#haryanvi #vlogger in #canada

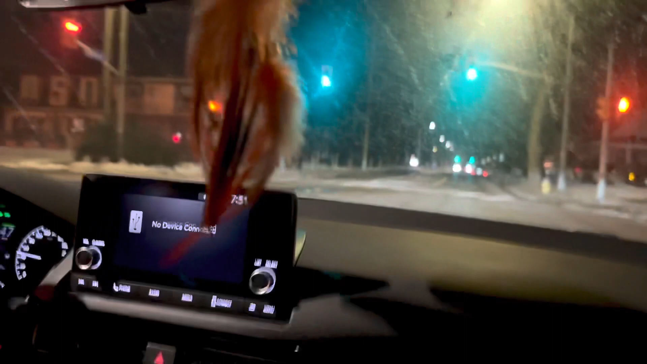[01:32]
शेयर के अंदर की मोस्ति आगर जो रोड बगर आगर उसकी स्पीड लिमिट आगर बाई सब पचास
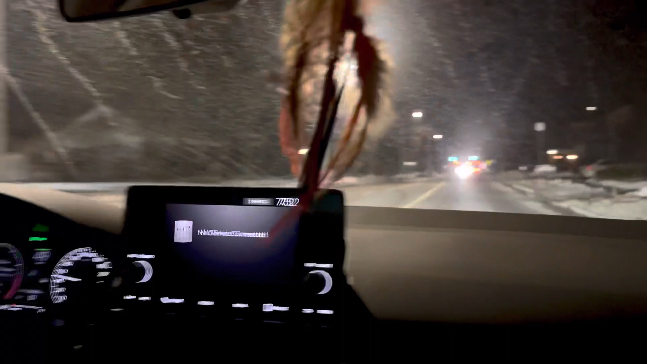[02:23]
थोड़ी सॉफ्ट हो रही है ना तो बाई पत्थर जुशी हो जाए अगर कर दिजा माइनस हो तेम्परिचर रहा है
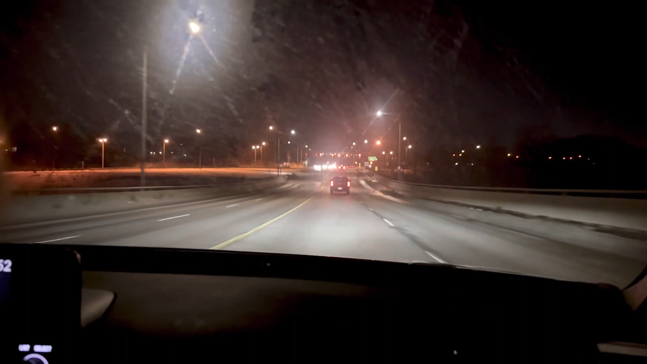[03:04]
अपनी लेन है तो आखी करांगे सिधे निकड़ जाओंगे क्योंकि बाई अपनी लेन अपनी लाइट है अपना नमबर का ले आड़े चीए तुम्हां
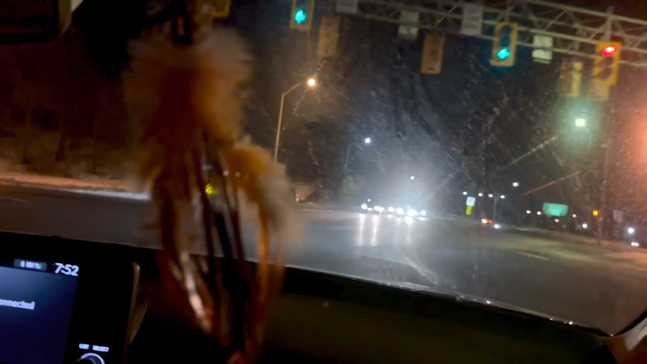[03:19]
जाले बाई साथ